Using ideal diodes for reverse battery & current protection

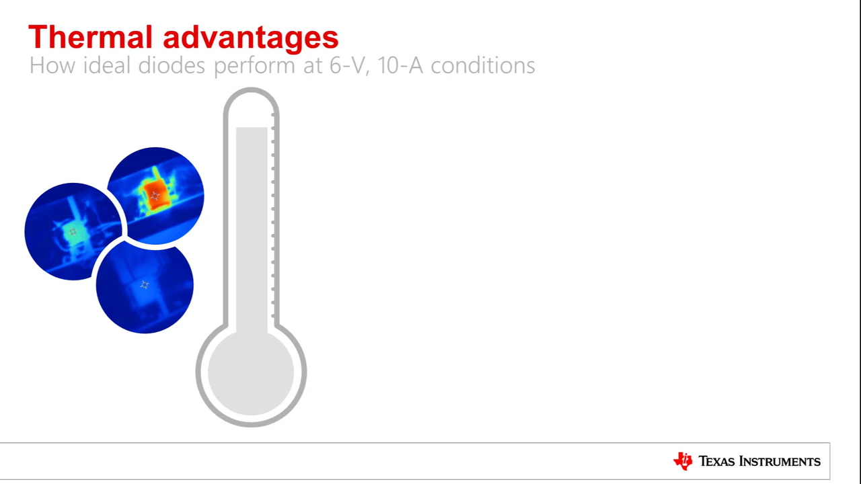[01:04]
At 6, full, and 10 amp conditions, discrete alternatives like a Schatke diode or a p-channel MOSFET solution run at very high temperatures. The TI ideal diode and external MOSFET combination run significantly cooler, providing a 63% decrease in temperature.